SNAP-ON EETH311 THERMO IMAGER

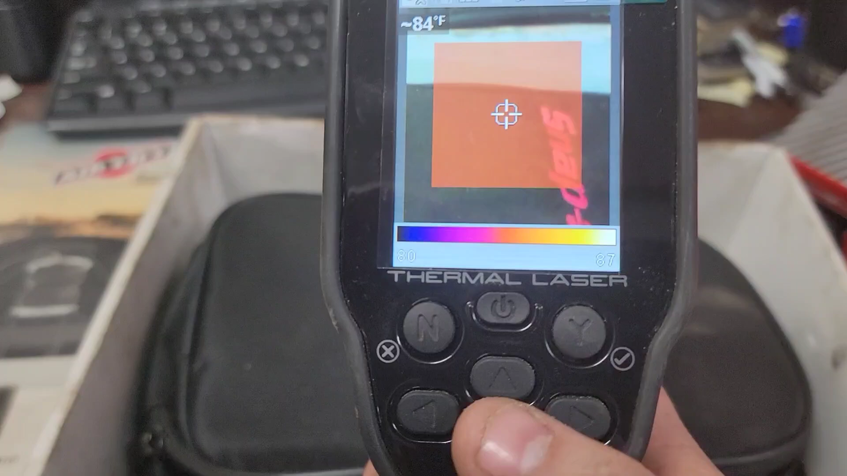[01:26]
On screen: spot 84°F
and uh we're gonna talk about a couple of the functions so it's all ran basically off of this
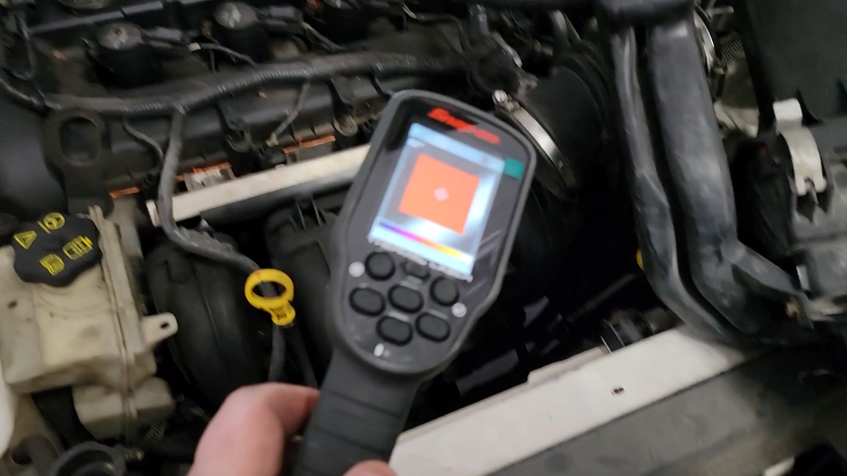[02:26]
we can see this is a thermal winger stick your hand over here so we can see that
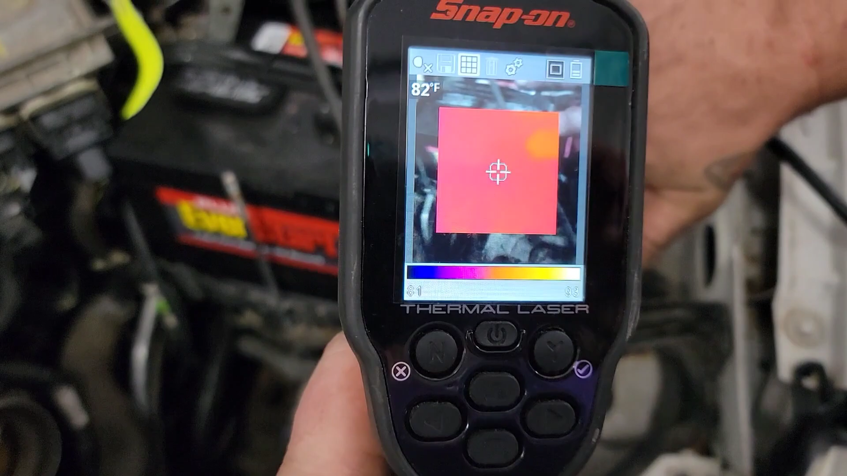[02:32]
On screen: spot 82°F
we've got thermal winger imaging now
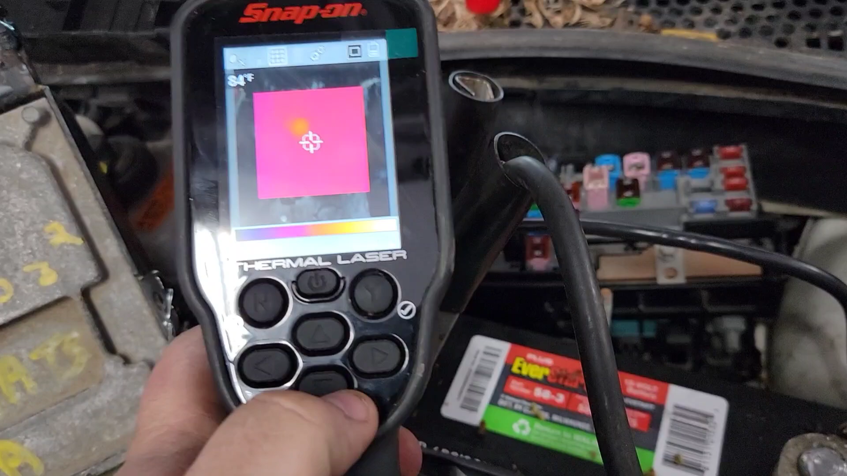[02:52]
up and it's continually getting hotter and if i hold that over it we're going to see that the temperature is increasing 95 degrees
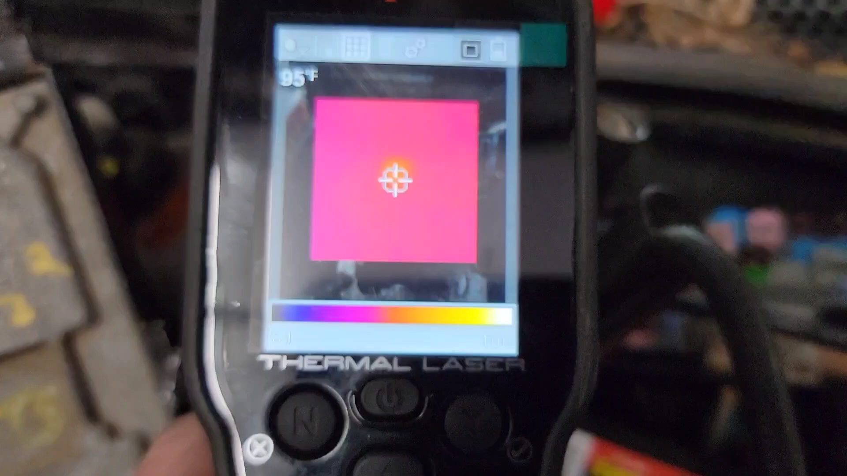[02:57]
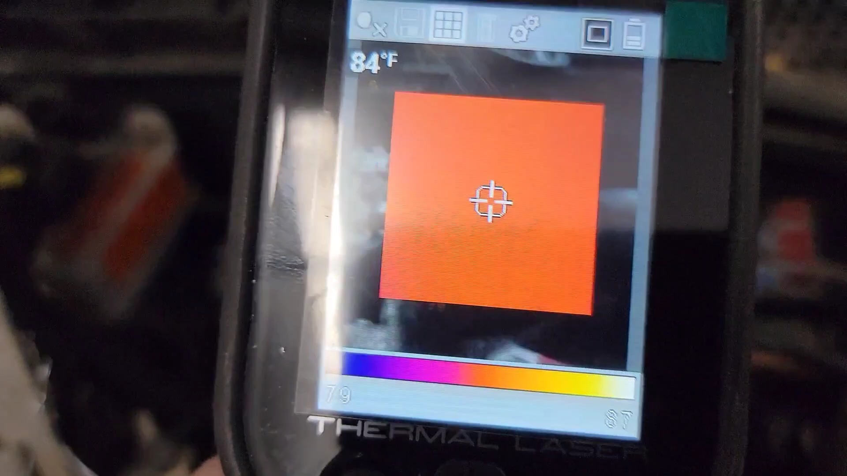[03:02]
On screen: spot 84°F
and it's getting hotter now if we look over here at this other relay it's also getting hotter we
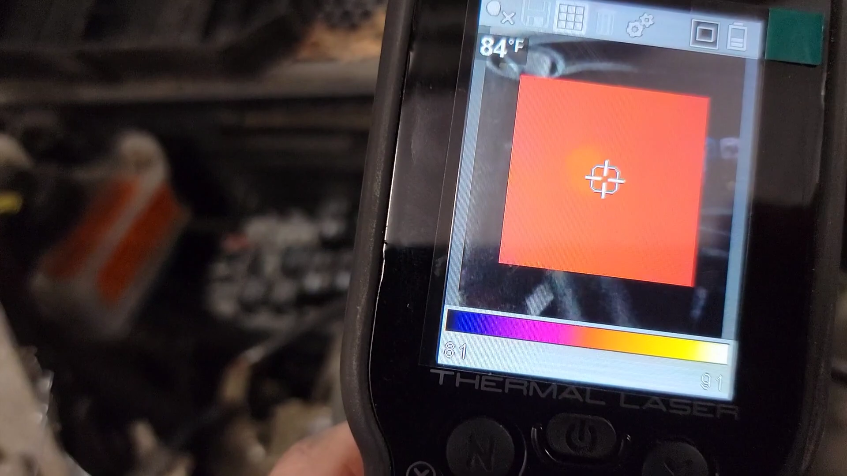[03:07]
On screen: spot 84°F
take it off and we can see that it's a significant temperature drop we're diagnosing a short
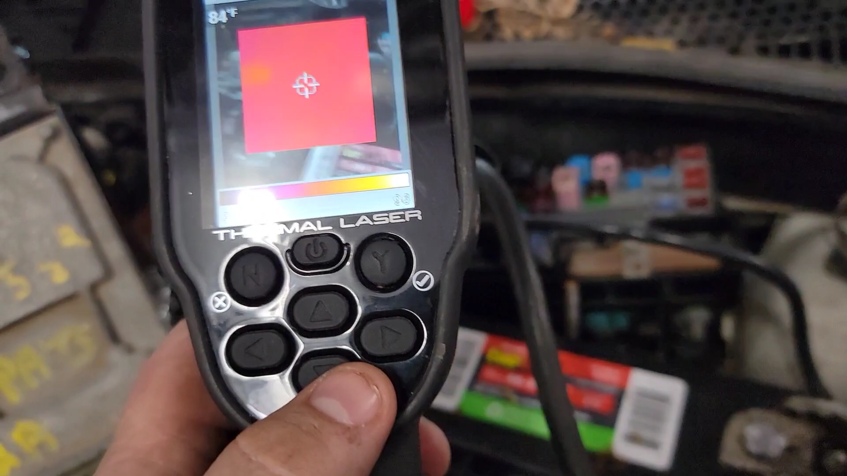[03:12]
and what we're working with right here by using a thermal imager without having
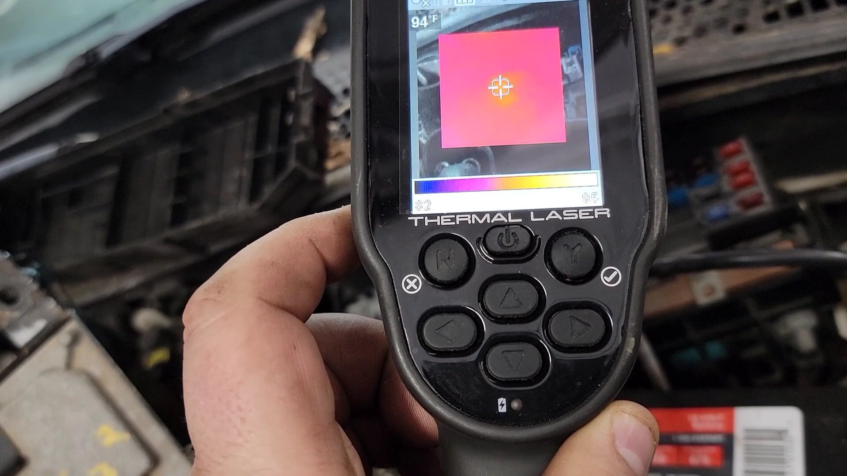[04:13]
On screen: spot 94°F
significantly getting warmer quick which tells me we have a short we're up to 94 we checked it a little bit ago
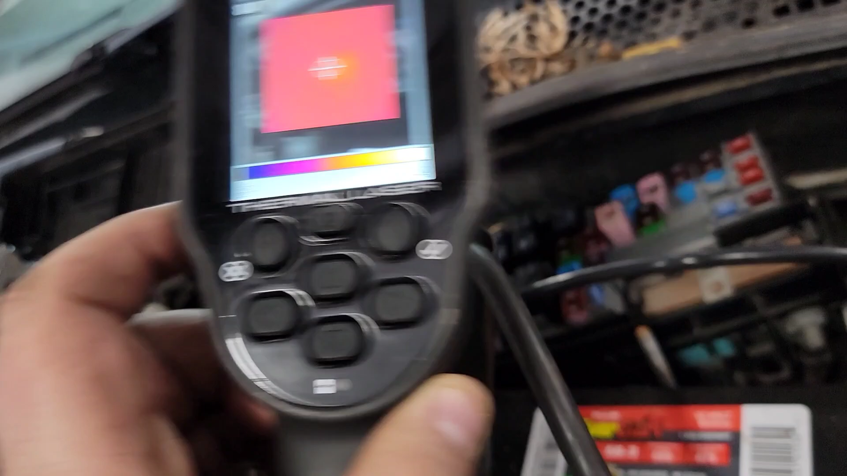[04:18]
one of those things guys that these things these tools are underutilized i see it all the time this thing's setting and
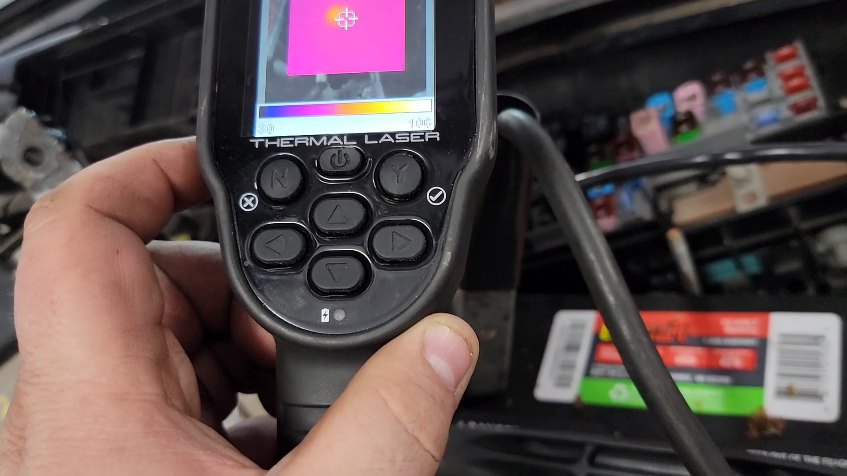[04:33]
you now you could go look at wiring diagrams after this now and you know with it you basically have those circuits to
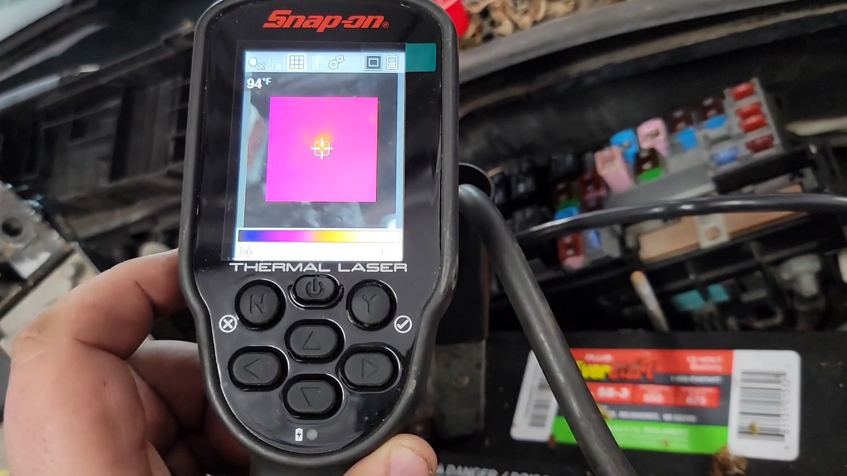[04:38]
On screen: spot 94°F
check but why would you not so